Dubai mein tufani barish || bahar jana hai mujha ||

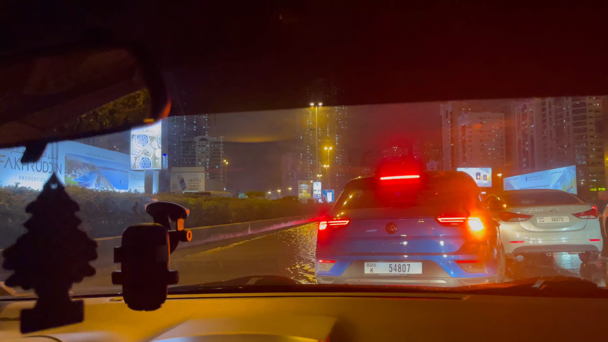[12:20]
भाई इधर भी पानी है, बड़े ख्याल से आना पड़ेगा,
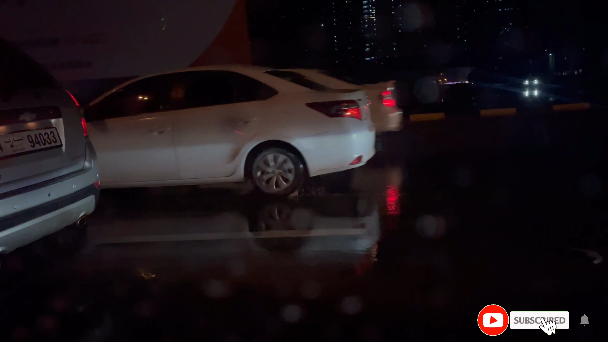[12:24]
इधर भी पानी है, चारों तरफ पानी पानी हुआ अभी तो। भाई ये तो हमारे एरिया का हाल है, अपने घर के पास भी इतना पानी है, पीछे से लाइन लगी हुई थी पानी की।
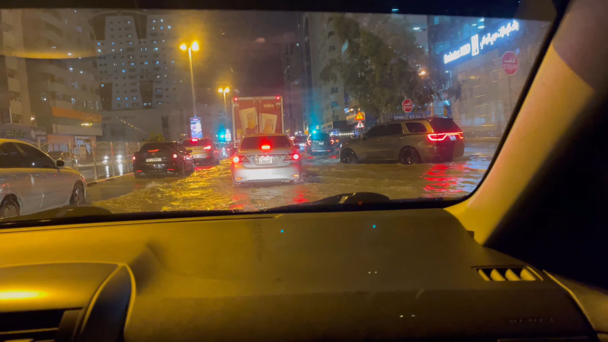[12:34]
शुक्र है मगर यार हम लोग घर पहुंच गए यार, ये शुक्र है,
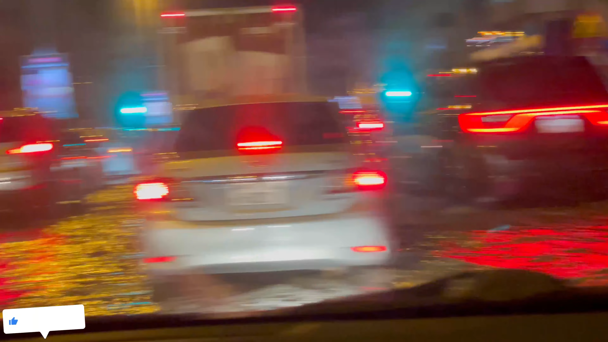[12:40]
वरना तो भाई बहुत ट्रैफिक भी थी और बहुत पानी भी था आज ही।